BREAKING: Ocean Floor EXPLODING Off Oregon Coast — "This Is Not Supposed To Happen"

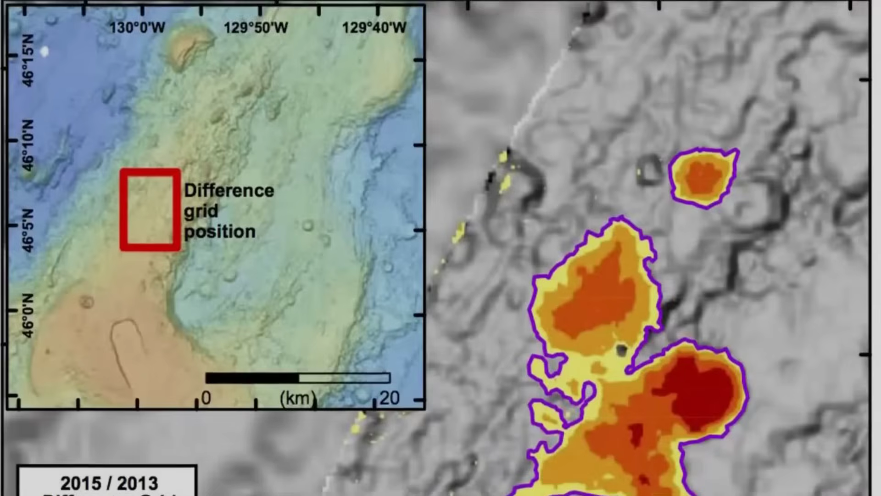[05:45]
watching for the telltale surge in seismicity or the sudden drop in pressure that could signal magma breaking through.
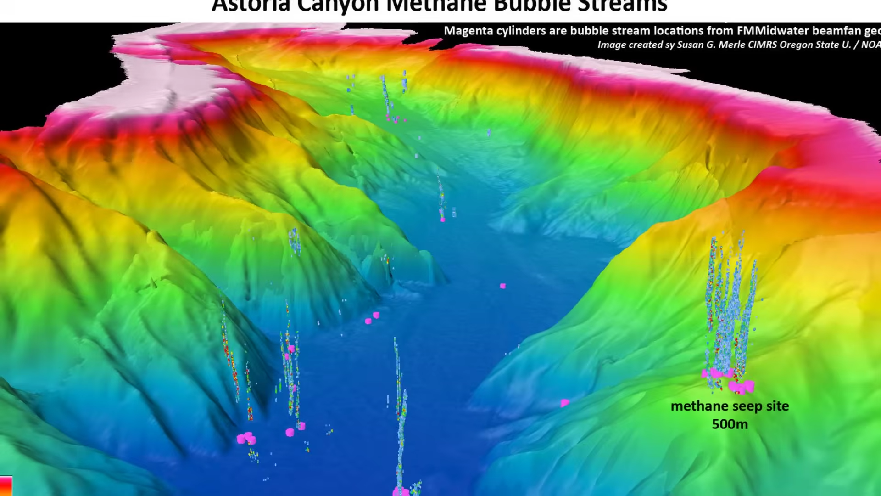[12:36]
dwarfing anything previously recorded in the area. Acoustic backscatter painted a dense rising curtain of bubbles,
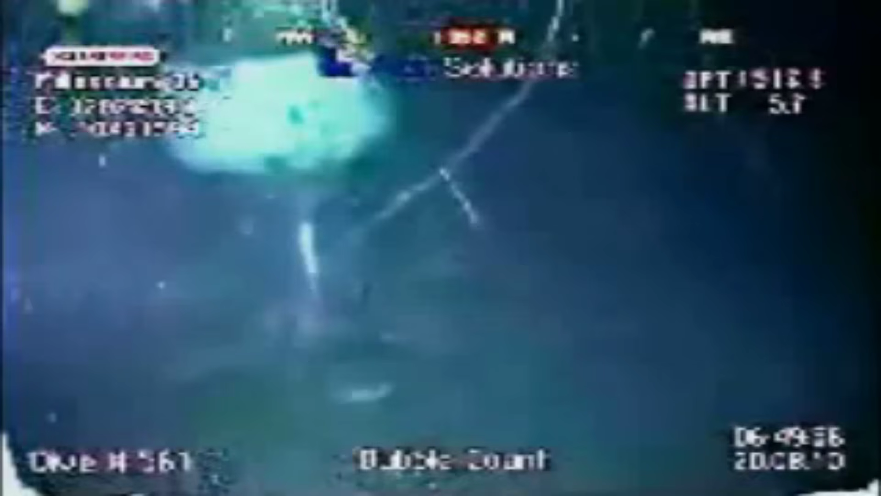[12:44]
some reaching within a few hundred meters of the surface.
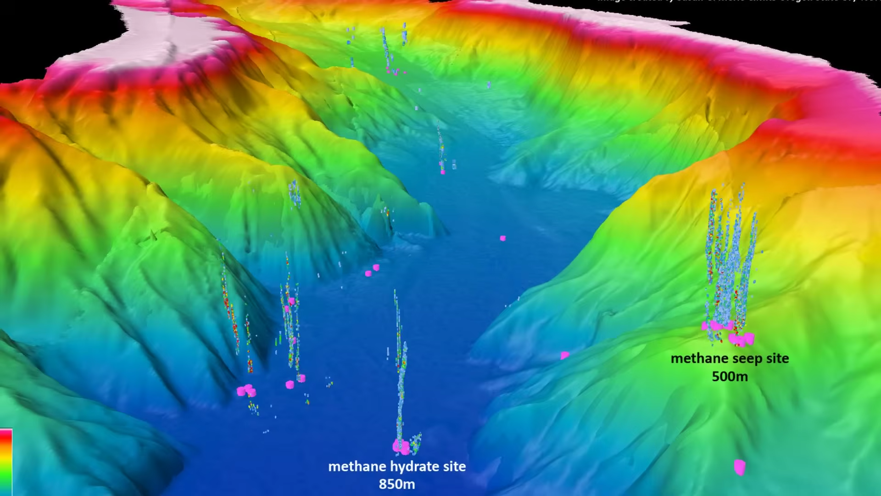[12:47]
The plume's shape suggested an ongoing release, not a single event.